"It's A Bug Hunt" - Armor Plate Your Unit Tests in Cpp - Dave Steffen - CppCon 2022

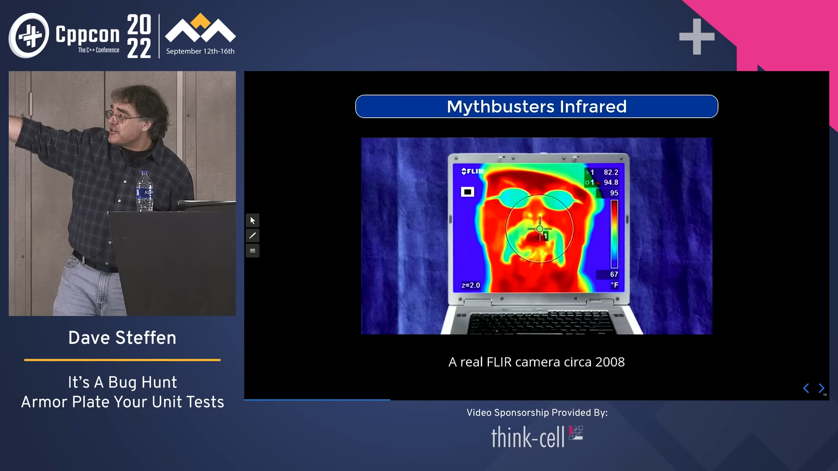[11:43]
On screen: scale bottom 67°F
And so, in contrast, we can see that this is very accurate. If you're searching for the presence of infamous Mythbusters, there's one right there. And it's also very precise in the sense that there's a lot of information.
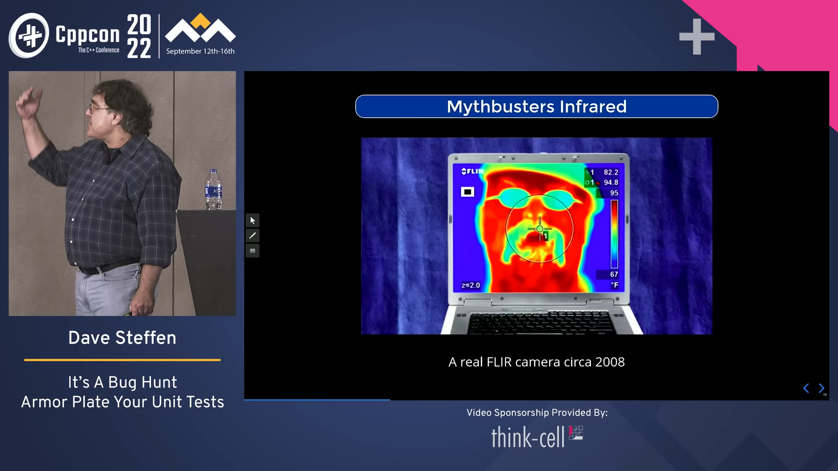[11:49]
On screen: scale top 95°F, scale bottom 67°F
You can see that his hat and the infamous mustache are cooler than his skin temperature. And in this frame, if you look closely, you can see that he's breathing out through his nose. Because you can see the warm air coming out of his nostrils. This is high-precision.
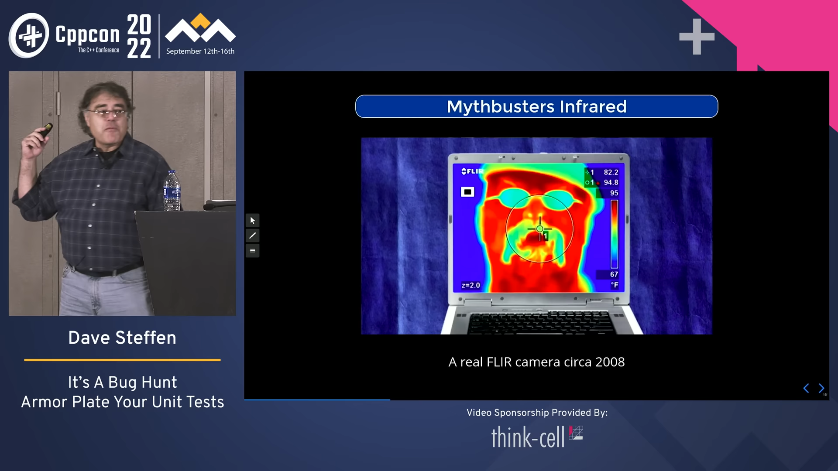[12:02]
On screen: scale top 95°F, scale bottom 67°F
Now, let's go back to our colonial marines. Presumably, their infrared cameras are, if anything, more precise than this. Now, pay attention to Corporal Dietrich, who's up on point. Look, I'm telling you, there's something moving in.